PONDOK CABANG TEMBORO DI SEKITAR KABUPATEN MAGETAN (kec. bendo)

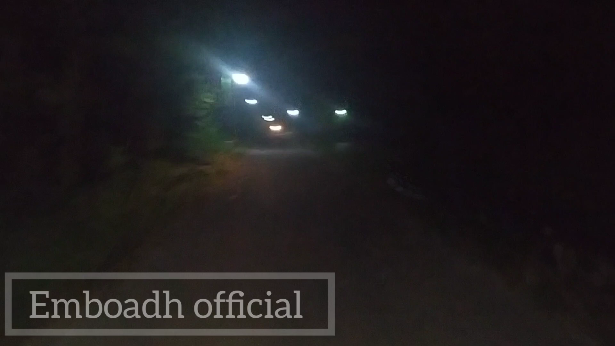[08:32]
Jarak antara Cabang Bendo Barat dan Bendo Timur ini agak lumayan, Wak.